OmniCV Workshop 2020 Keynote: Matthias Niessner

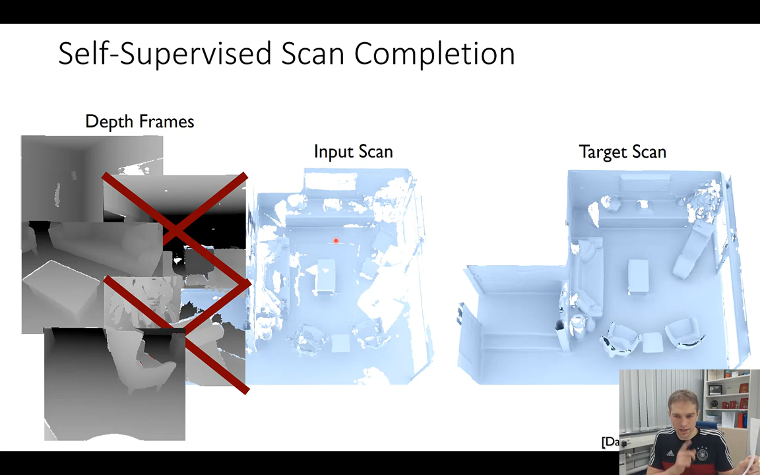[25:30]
are unobserved right specifically what we know is if I have a depth value if I'm taking a piece of paper right so I'm taking this piece of paper here right and I can observe the distance here to this piece of paper right from my line of sight I know that if I measure this depth point I know the distance to my head and I know that there's no other point in between right this point might be slightly noisy and off but basically you're going to have this issue that you know everything in front of the surface you know is empty space that one is known free space everything behind the observed depth
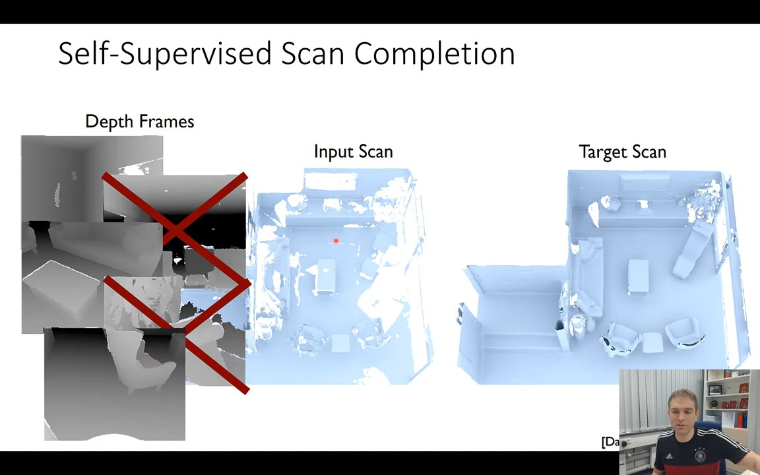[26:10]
everything behind this paper I haven't seen right I don't know it might be empty it might be it might be occupied space and the idea is that I know that right in a sign distance field I would know everything behind it is negative and everything in front of it is positive so everything that is negative will be unobserved space so what I can do now is I can mark all the unobserved space here this is this orangey marking right this is all the piece all the pieces of the areas where it may be occupied space it may also be free space I don't know which one it is because I haven't observed it I can't tell you more than that but I can tell you I haven't scanned it so
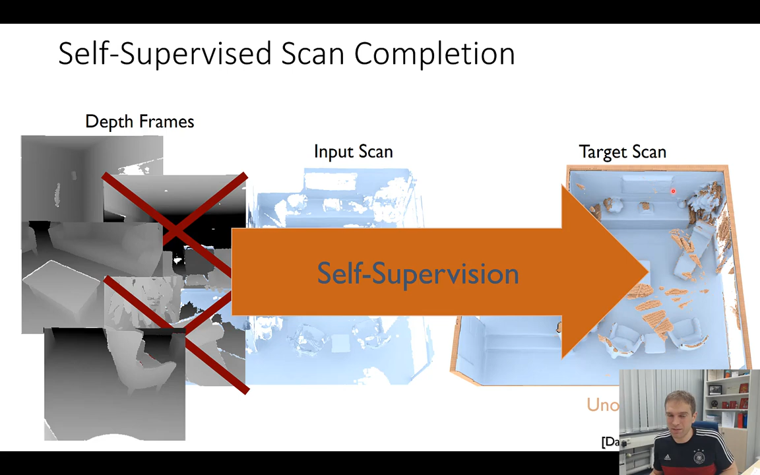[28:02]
incomplete and even less incomplete sorry even more incomplete so more incomplete less incomplete right but none of it's perfect I'm gonna correlate these two and I'm gonna mask out everything that is unobserved space which I don't know and now we designed a network which is basically it's an encoder decoder network based on sparse
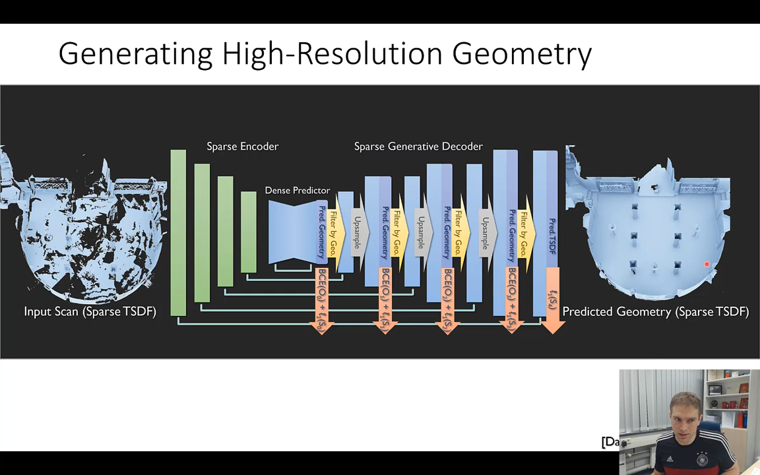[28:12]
convolutions in 3D and now what it tries to do it takes this input scan here it's a TSDF it's a truncated same distance field it has an encoder it has skip connections and then it has a sparse generative decoder
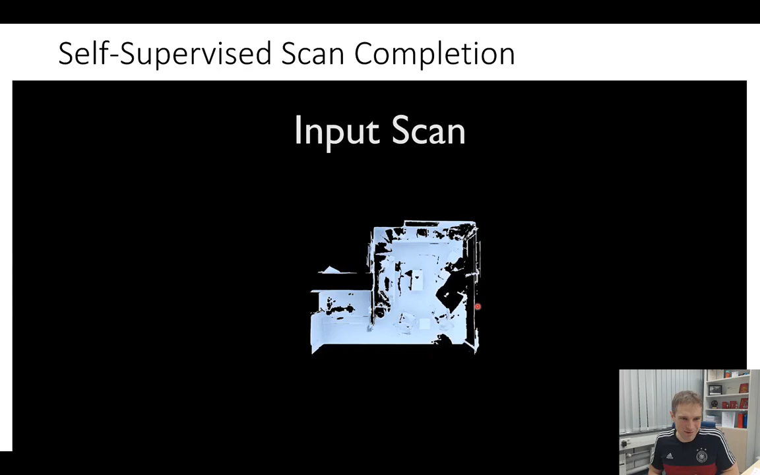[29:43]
results that look like these ones so here this is the input scan right
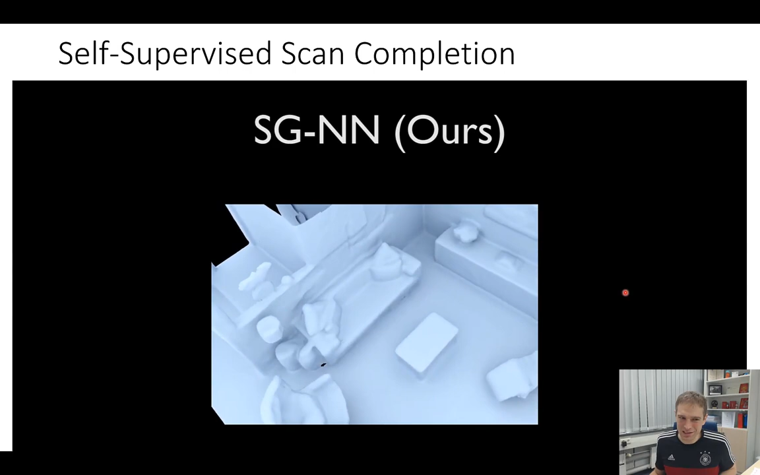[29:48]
and these are our predictions so you see well we're getting pretty good results it's not 100% perfect
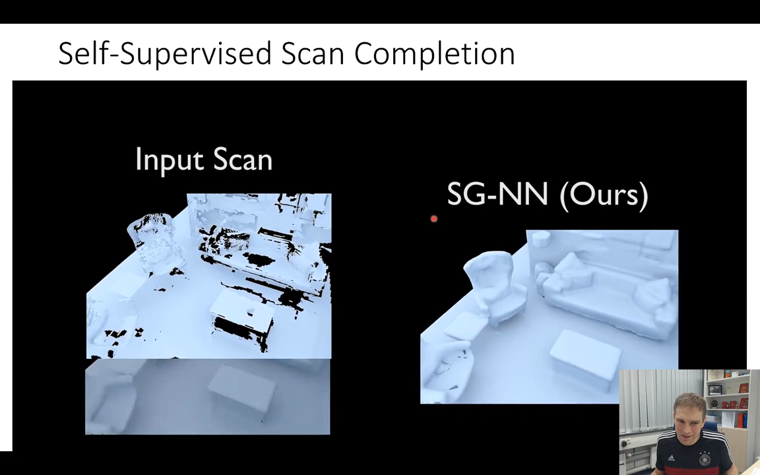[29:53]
but these results here are better than the respective ground truth you see here the ground truth is missing stuff right but we predicted this part here actually right and these parts so we're predicting more than the ground truth in this case which is super encouraging and it's very straightforward to do we just mask out the unobserved space
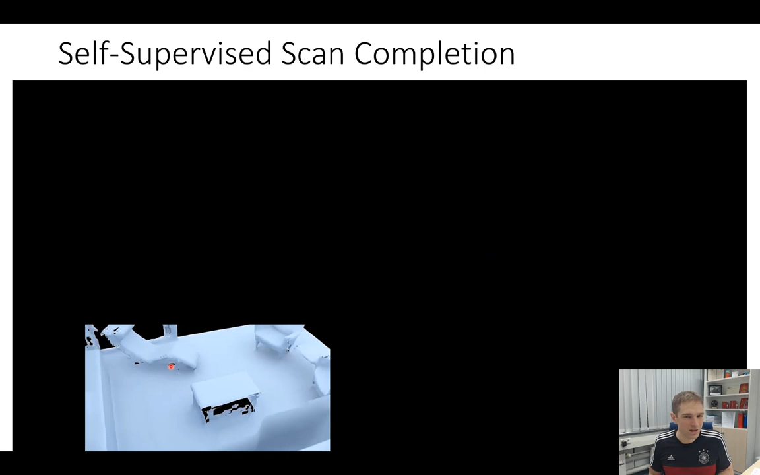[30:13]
we compare of course quantitatively against a bunch of baseline completion methods we compare it against simple methods like Poisson of course we're having trouble in the setting
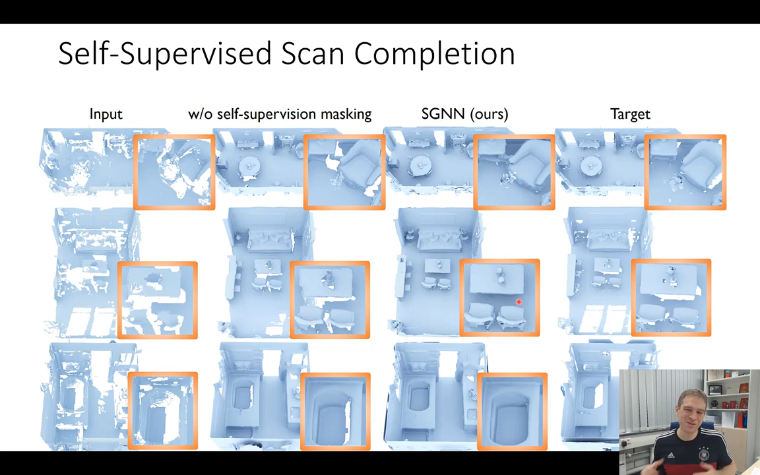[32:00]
I like that a lot and I think that's pretty nice so we can kind of use this self-supervised idea and this works particularly well in this kind of 3D data in order to get better 3D completions here's another quantitative metric which I think is kind of cool
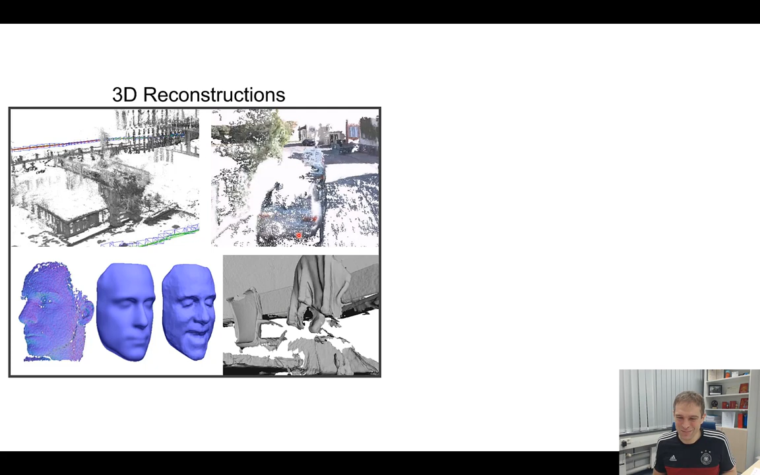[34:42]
this one here is one of our non-rigid methods with Microsoft together what we did a while ago this one is bundle fusion also yeah it looks all computer vision we are very excited about this but I'm going to show this to my to my non-research friends they tell me yeah it doesn't look so good visually speaking right and all all my friends who are in computer graphics they're showing me images that look like these ones here and they look actually pretty good in computer graphics because you know what happens there they have they have artists and so on that actually go ahead and and model all the assets and then you can use state-of-the-art rendering method and get pretty good results they look pretty photorealistic so the holy grail here I think this is my dream I